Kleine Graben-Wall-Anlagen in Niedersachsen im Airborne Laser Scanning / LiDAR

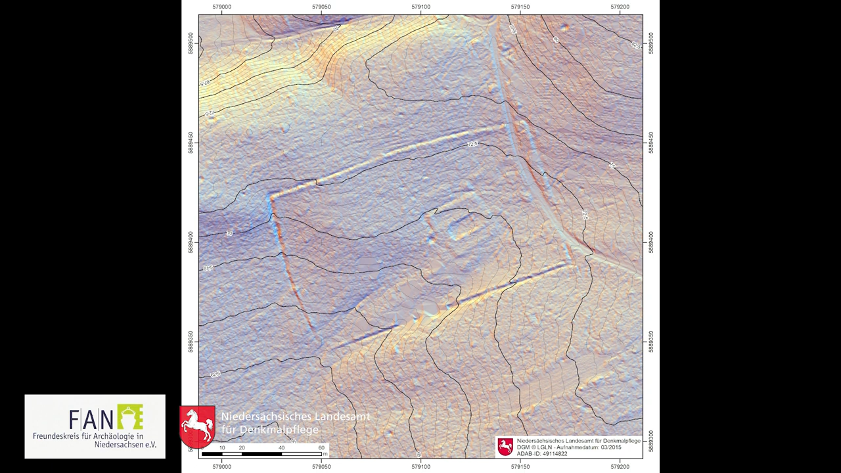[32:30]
Hier in Oldendorf sehen wir wieder Oldendorf 217, außen das Gehege und in der Mitte der Stall, wo ein Weg hinführt. Oder hier in vier Höfen, auch eine gewaltige Anlage mit vielen Ringen und vielen Kammern zur Absonderung des Viehs.
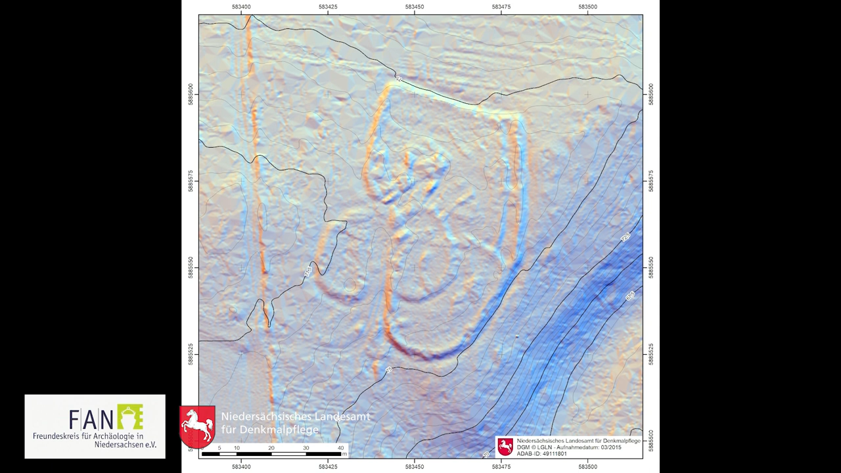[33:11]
Wie hier wieder in Amelinghausen, wir sehen wieder die Lunge und rundherum die Vergrößerung. Und in Oldendorf dann noch als letztes Beispiel der Stall. Zur einen Seite mit einem kleinen Flügel und zur anderen wurde das immer größer.
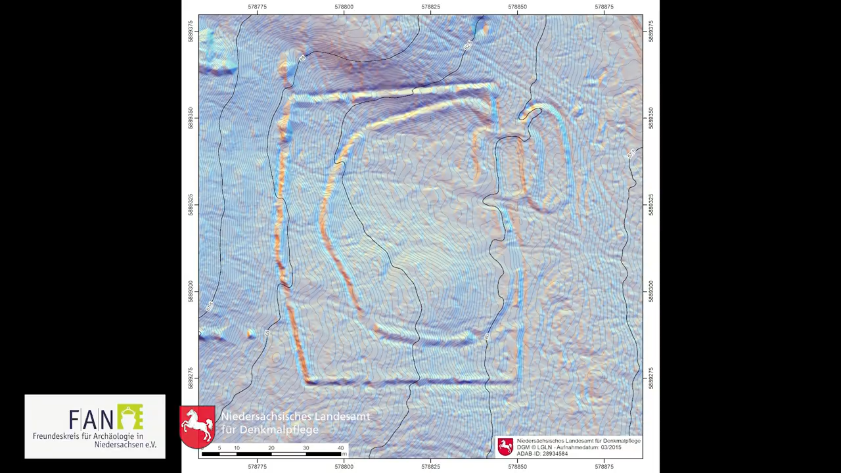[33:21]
Und damit bin ich jetzt auch schon bei einem nächsten Kapitel, nämlich, dass es immer auch Erweiterungen gegeben hat.
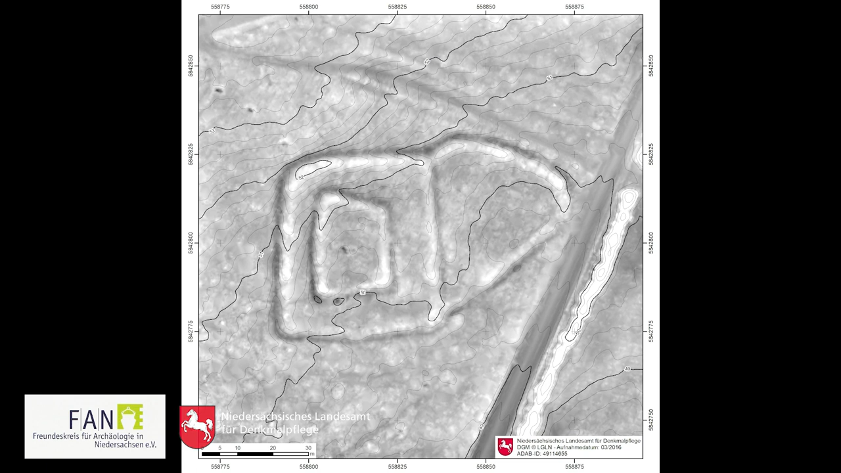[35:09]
Dafür sehen wir jetzt ein paar Beispiele, zum Beispiel Meißendorf Nummer 6 mit so einer Ausbuchtung als Zusatz. Dann hier in Starkshorn sehen wir, dass ein ursprünglicher Ovalkraben immer mehr vergrößert wurde,
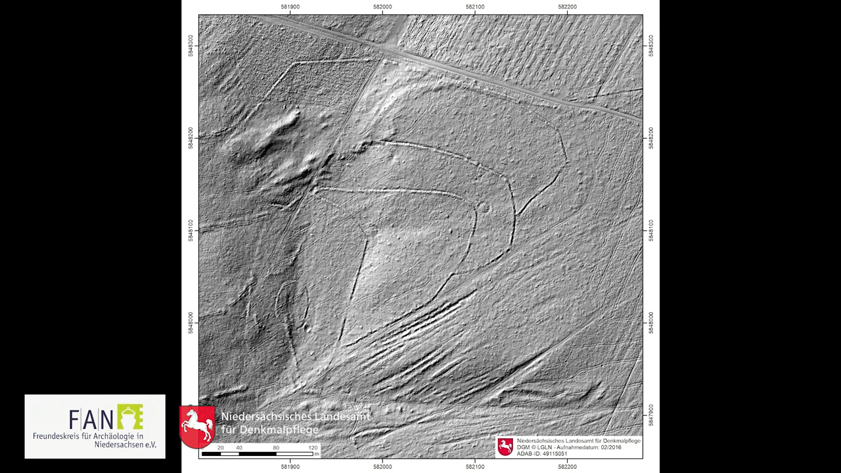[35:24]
von 60 x 40 auf 500 x 250 Meter. In Tören sehen wir einen Ebenzaun von Typ Bosse in der Mitte, der dann auch durch lauter neue Einhegungen,
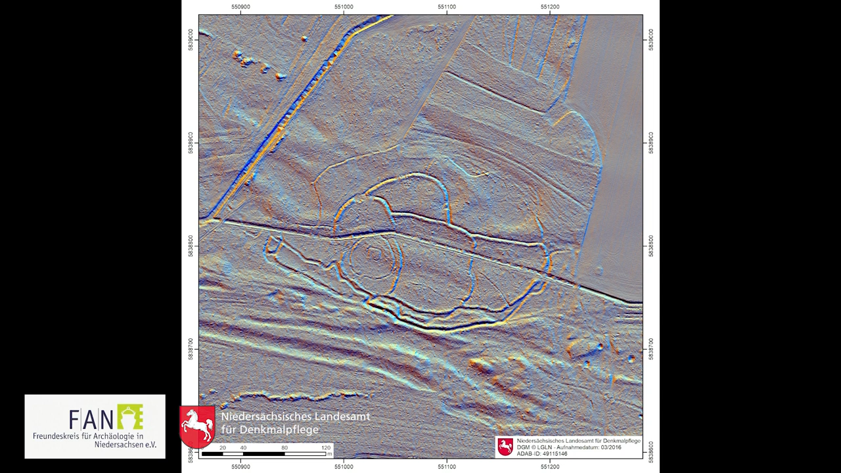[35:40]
wahrscheinlich für Schafhaltung, schließlich 270 x 150 Meter einnahm. Und so ist es dann auch noch im Wien-Gebirge zwischen Pferde zu sehen und Wallenhorst.
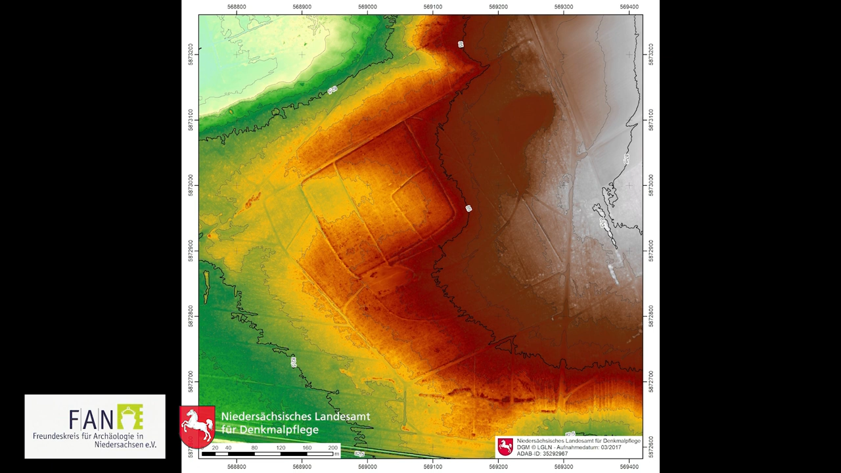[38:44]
Hier zum Beispiel sehen wir eine Fläche bei Ilster, die sieht gewaltig aus nach Meer, das Braune und Orange, das ist sozusagen eine Hochfläche, wo eine Niederung rumgeht in Grün und da sehen wir Gräben,
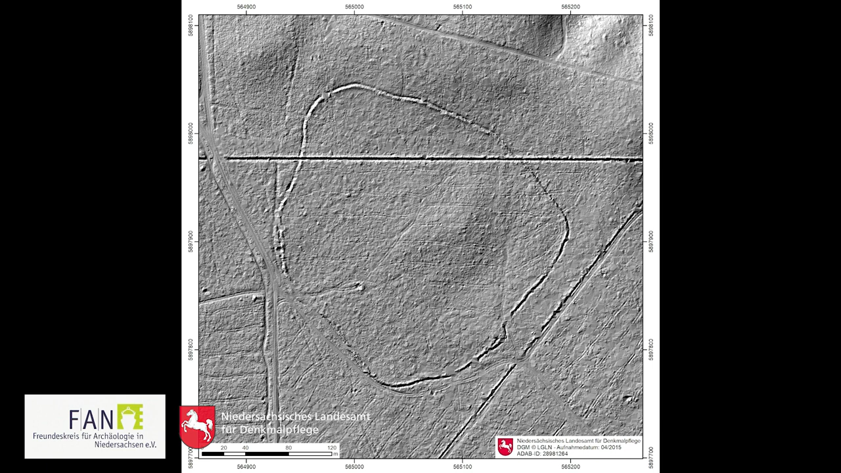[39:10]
da heißt das Altes Gehege, hier diese große runde Umwallung.
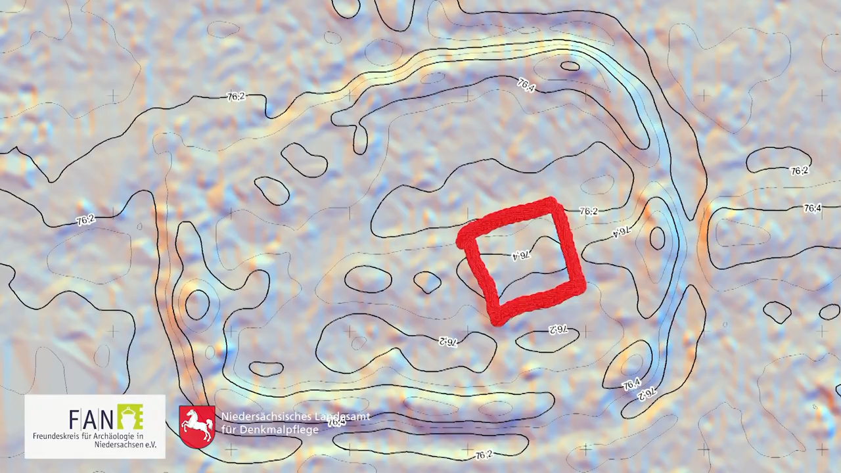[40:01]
rechteckige, eine quadratische Struktur, also war es in dem Fall doch wohl wieder nur ein Bienenzaun, aber es hat das gegeben und das ist nicht immer einfach jetzt zu sagen,
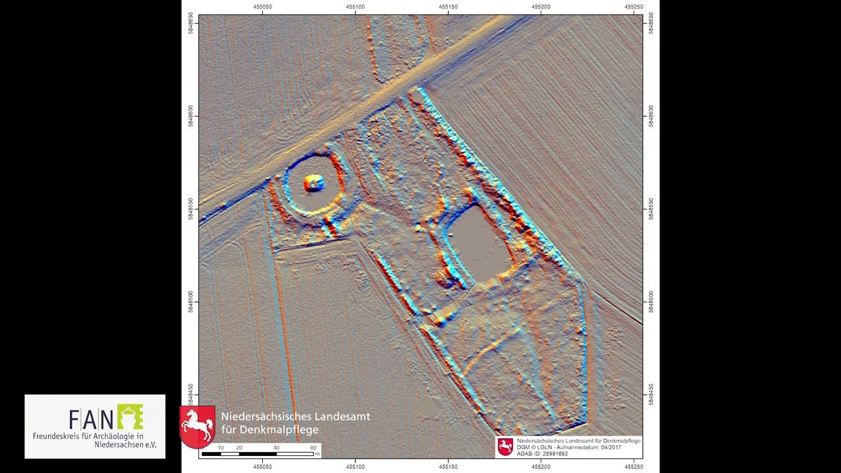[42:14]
Da hat man vermutet, dass da eine kleine Burg drauf gestanden hat und hat auch ein Modell drauf gesetzt. Allerdings ist dort dann auch eine Ortsbezeichnung in Fisbeck,
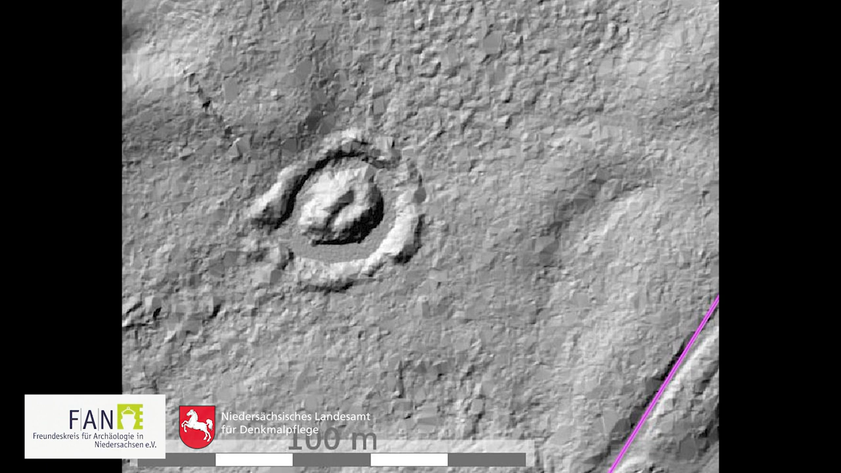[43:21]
um einen 1980 ausgehobenen Entenfang. Nach Kreisjägermeister Kruse nehmen die Enten die künstlichen Inseln aufgrund ihrer Schutzlage gern als Bruthilfe an und können auch leichter bejagt werden dort.
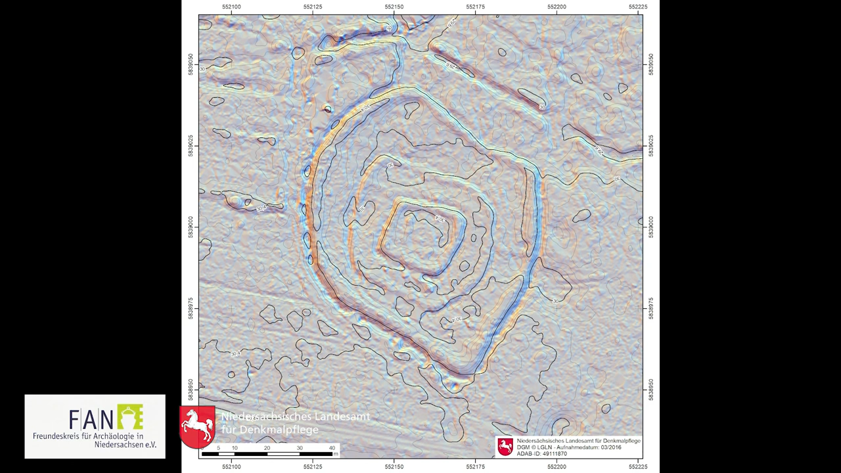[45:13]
Genauso die Anlage in Bannnetze oben am Meer, wunderschön in der Mitte wahrscheinlich der Bienenzaun und rundherum dann mehrere Gräben und Welle.
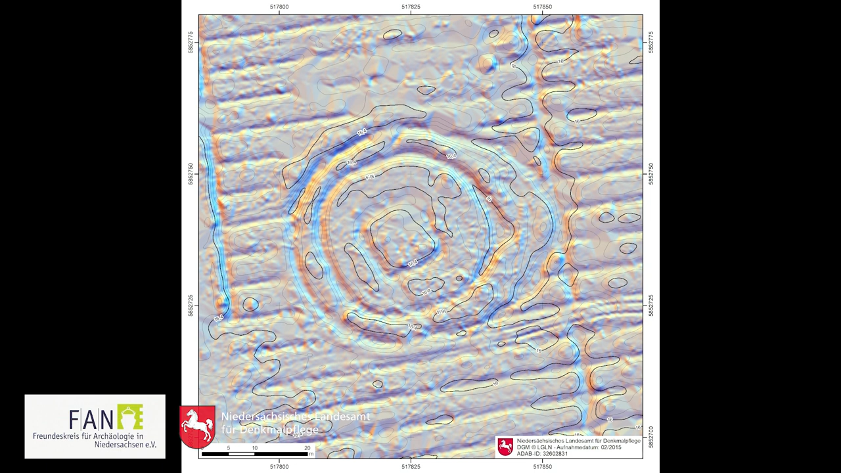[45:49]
in Dienstrop in einem Feuchtgebiet, auch noch mal hier farblich markiert oder in Krehlingen eine kleine
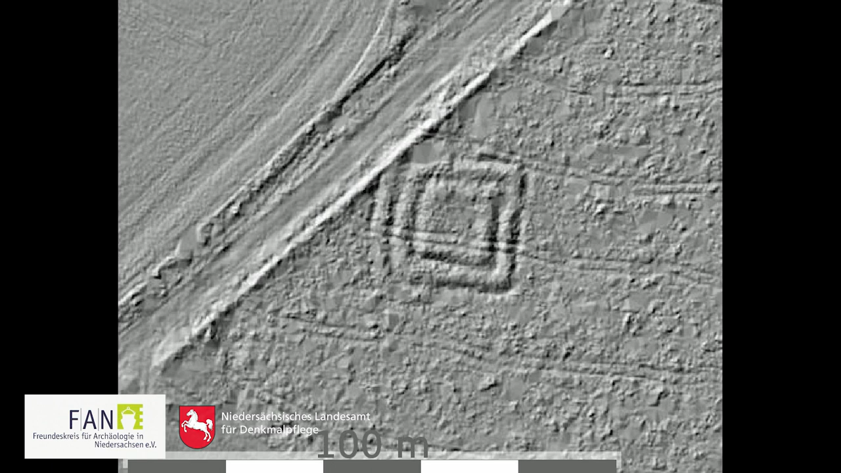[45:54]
quadratische Anlage mit mehreren Wellen und das wohl tollste Beispiel in Dudenroten Bostel Nummer eins,
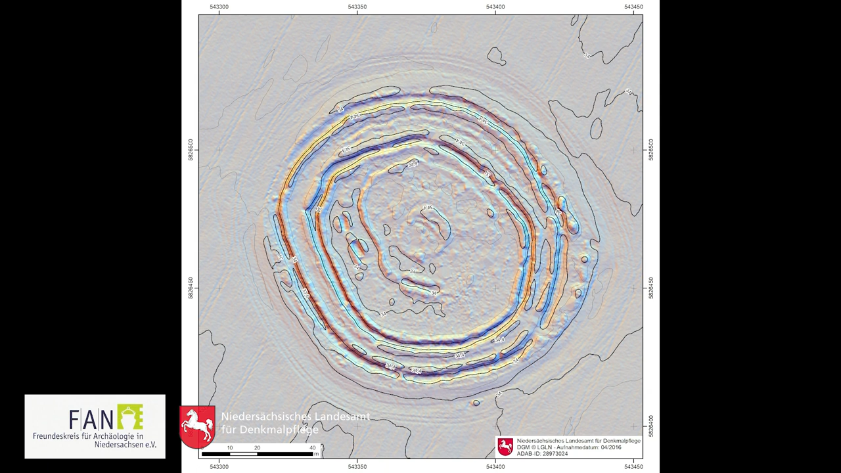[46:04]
viele, viele Welle umgeben einem ganz kleines Zentrum,
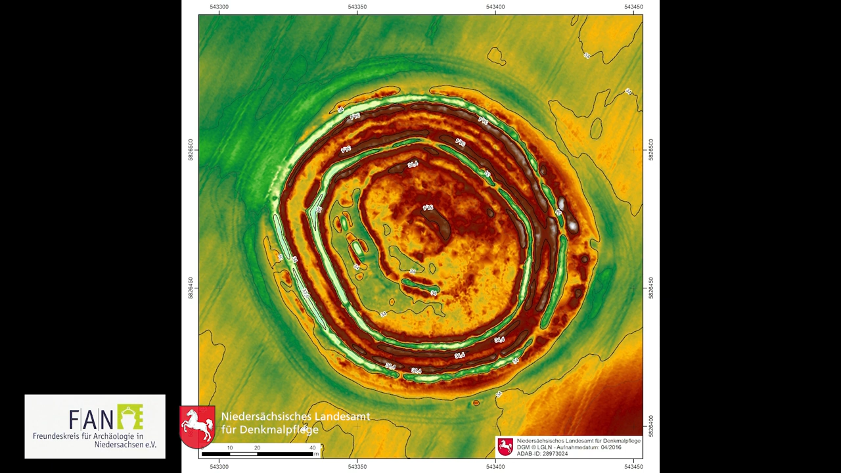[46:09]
wahrscheinlich auch wieder einen Bienenzaun und dann noch hier als große Anlage mit mehreren Wellen in der Mitte ein Ringwall
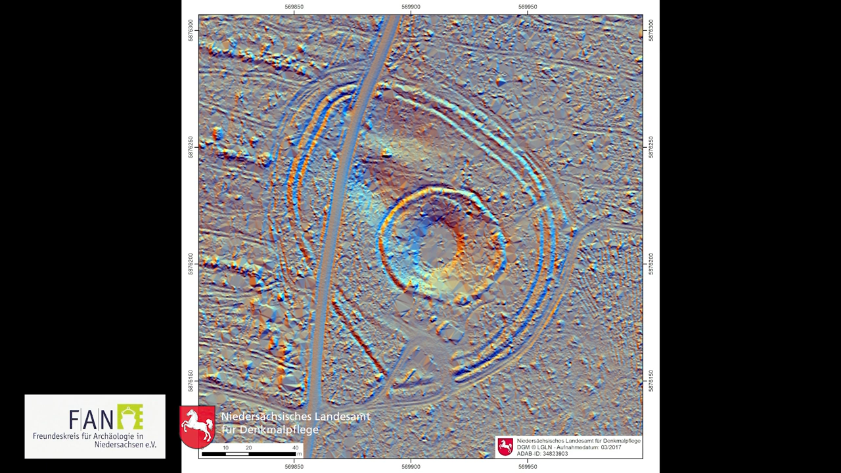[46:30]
und es wurde dort auch mal ein Münzhort gefunden von 1690 oder auch gut passen zu unseren Deutungen.
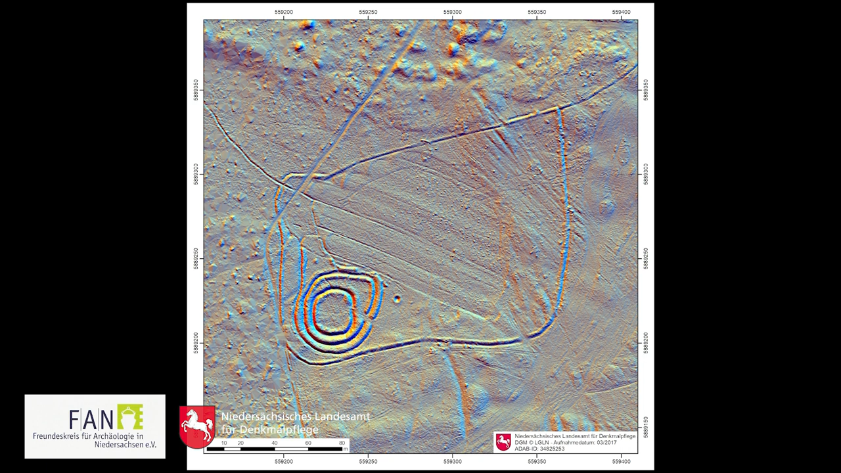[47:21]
weil erstens die Welle nur aus Plaggen bestanden, zweitens die Ringgräben mit einer massiven Erdbrücke überführt wurden und drittens der Brunnen, den sehen wir ja sehr schön, diesen Punkt, außerhalb der Gräben lag.